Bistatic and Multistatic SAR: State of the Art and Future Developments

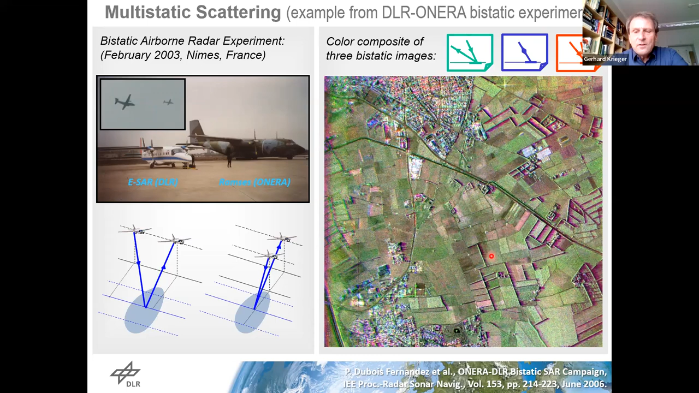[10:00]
You see here many interesting details. For example, you see all the color in the shadows, which is due to this bistatic configurations, you see the fields in different colors and so on. So this is very interesting, and it shows you the great benefit you can get from observations with multiple bistatic angles. Here's another example, which is shown from TerraSAR-X, or the TanDEM-X mission. So here the two satellites flew at a distance of 20 kilometers. And we made here this monostatic acquisition and a bistatic acquisition here. The angle is pretty small.
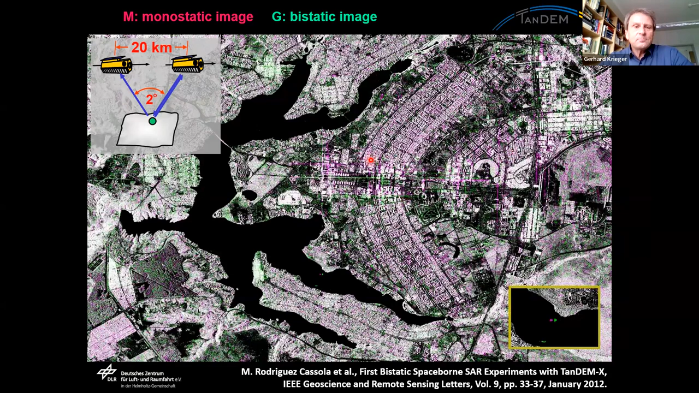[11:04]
So they are stronger in the monostatic image. Also very interesting result. Shows you the additional information you get already with small bistatic angles. And even with smaller bistatic angles, you can get pretty interesting results.
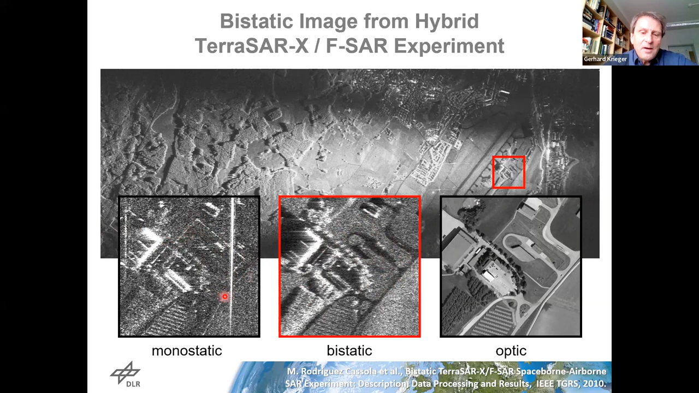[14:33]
But in the bistatic image, you see other details which are also pretty interesting. Okay, good.
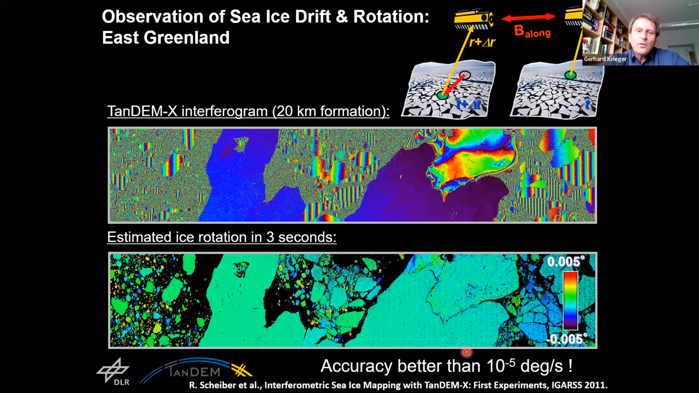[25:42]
Or you could also say there's a single rotation of such an ice flow within 1 year, and you can measure it only in with 3 seconds time difference. Also, this shows you the power of interferometry and the sensitivity you can get here. Another example is traffic monitoring.
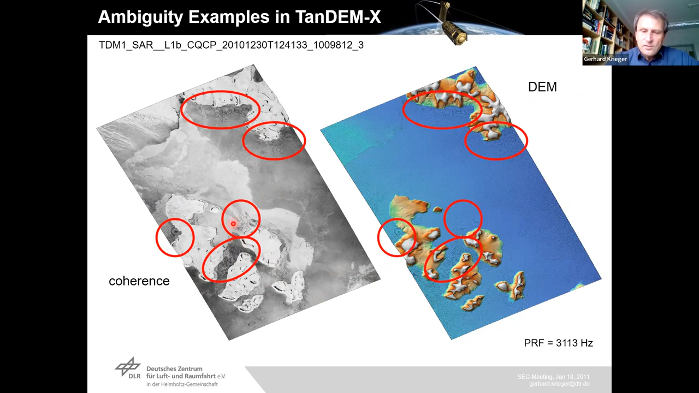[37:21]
And what you see here are these waves here, these undulations. And you see it also here in the coherence image on the left. And the reason here, so we can look into the details here. This is an amplitude image of this area here on the left.
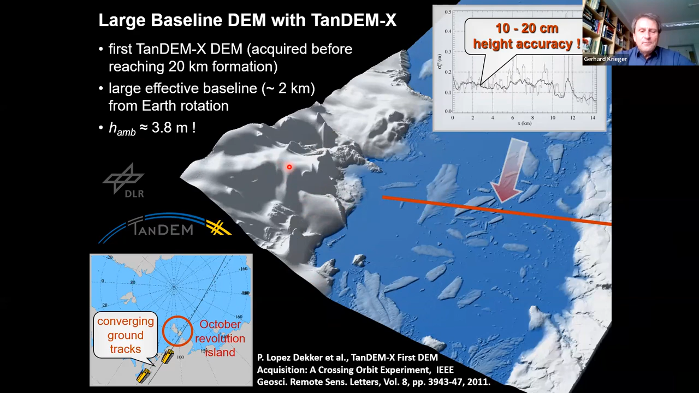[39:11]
So you see here many the effects of phase unwrapping artifacts here. So this is not the true landscape here. And you see even with smaller baselines, you have this problem of the phase unwrapping. So here are two examples with height of ambiguity of 50 meters and 20 meters in TanDEM-X.
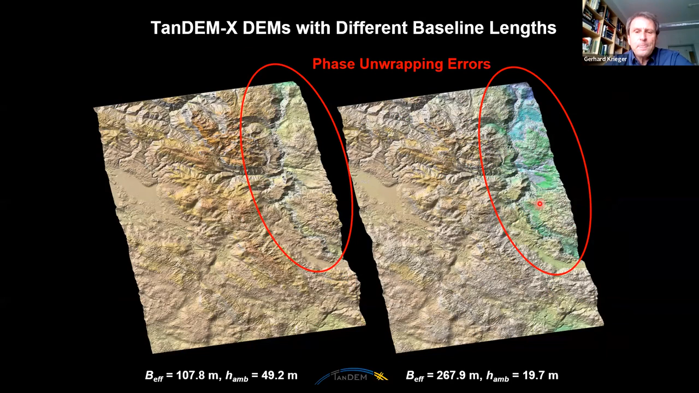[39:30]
You measure the wrong height here, somewhere in this area. And say to resolve this issue, one could do in the future, say some more sophisticated things.
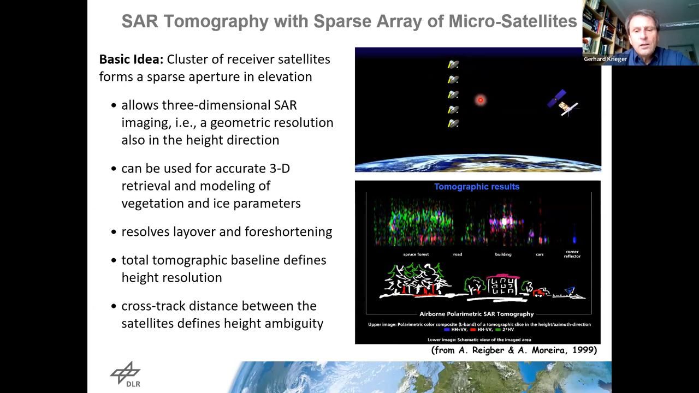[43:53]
but even more to do single pass tomography. So you can really look, for example, in the forests. You see here maybe an example how this may look like. So these interferograms may look like.
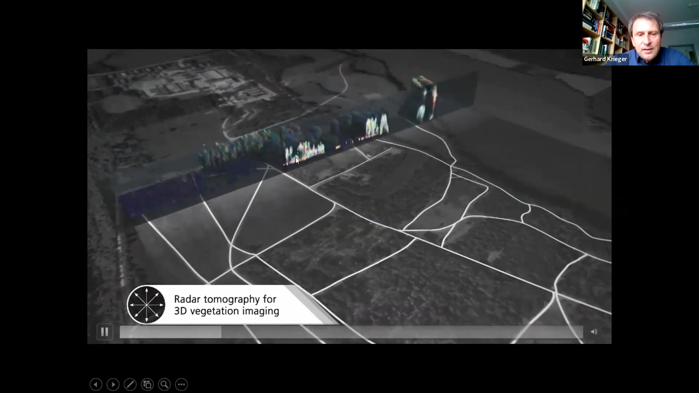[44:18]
And you see here really, say, in the forest, you can clearly see the vertical structure. You see the ground here.
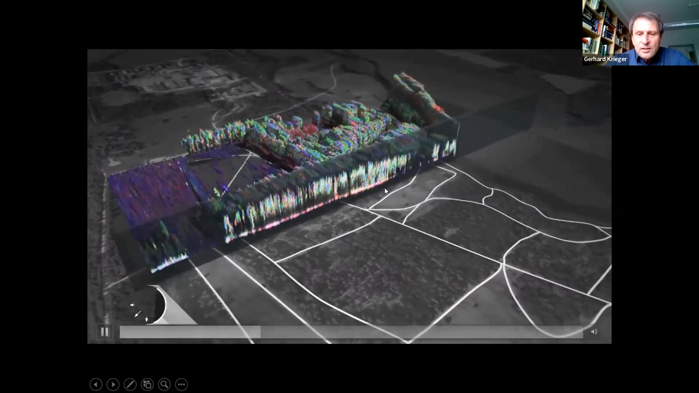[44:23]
Say, they have a different polarization here, indicated by the color.
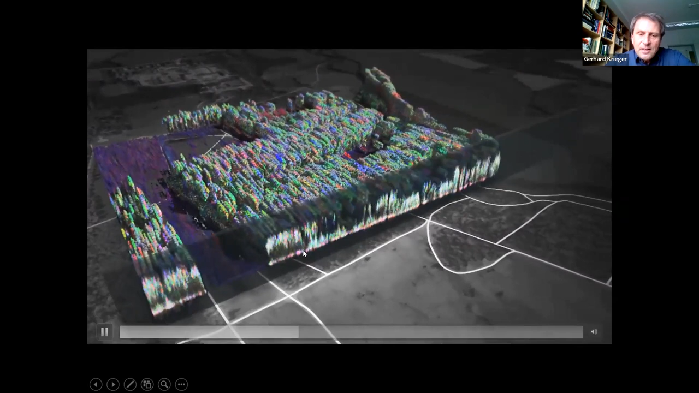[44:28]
And these are really unique data,
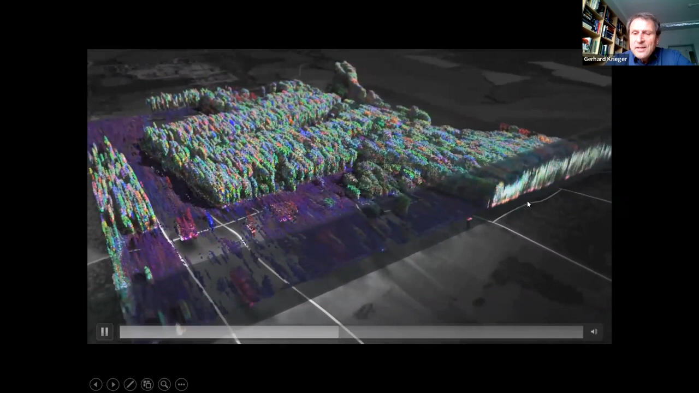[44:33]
which have in this case been acquired with our airborne radar system of DLR. So these are many monostatic acquisitions here. And say, if you have this monostatic acquisitions,
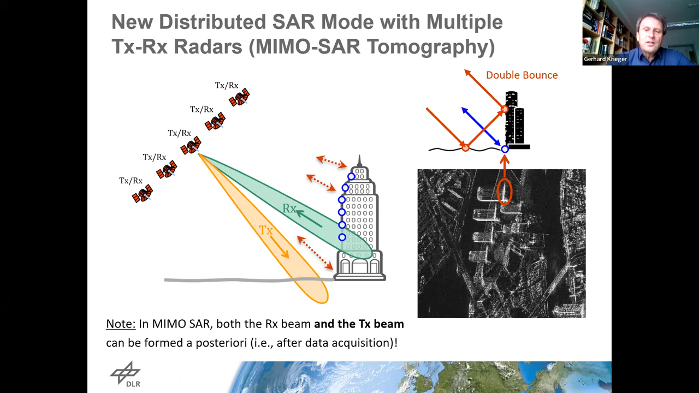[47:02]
You transmit in this direction, receive in this direction. And by this, you can separate different scattering mechanisms, and you can by this reconstruct here really the scene in this case. There are also some other options in the future, say distributed SAR imaging.